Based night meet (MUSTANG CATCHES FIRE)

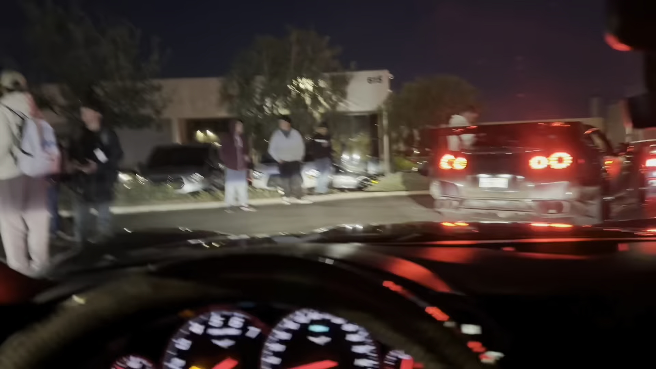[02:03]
Now we're here, you guys. It's fucking packed.
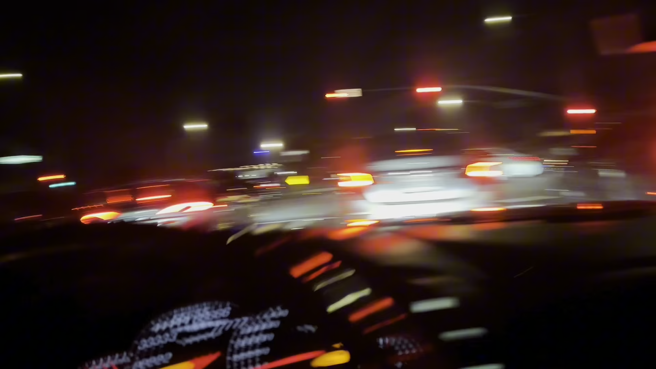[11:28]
There's some Mustangs. We outside though. Got the vents in the back. Hell yeah.